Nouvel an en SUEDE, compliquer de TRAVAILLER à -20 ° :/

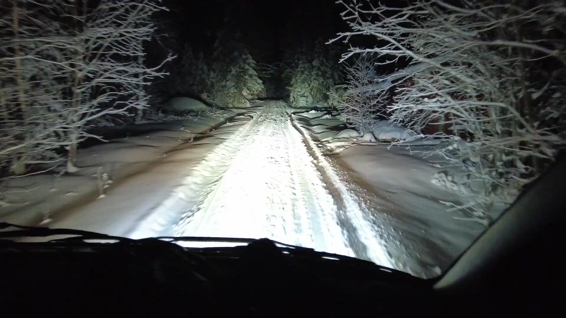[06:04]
Et puis, il y a eu des motoneiges qui sont passées sur le chemin. Et du coup, elles ont tout défoncé. On n'arrivait plus à monter. Alors on a chaîné et puis c'est passé nickel. Super Momo était dans la place.